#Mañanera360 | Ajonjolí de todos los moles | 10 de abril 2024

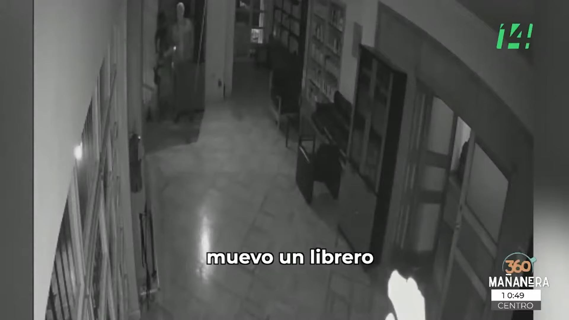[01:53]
muevo un librero para impedir que ingresen. En eso me quitan a mí, mueven el librero.